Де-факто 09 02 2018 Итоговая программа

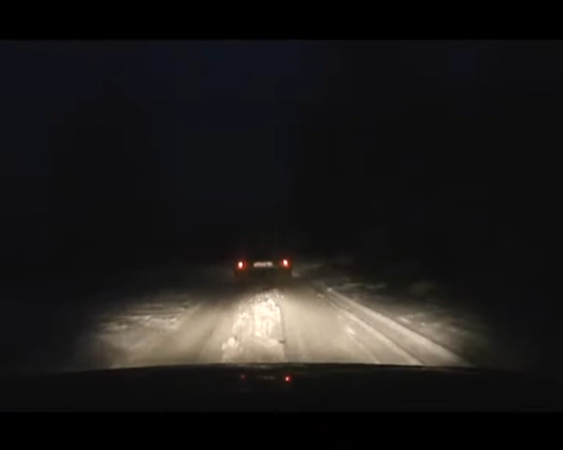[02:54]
Стандартное патрулирование сотрудниками ГАИ Мозырского района закончилось погоней. Водитель Лады проигнорировал требования об остановке и попытался скрыться.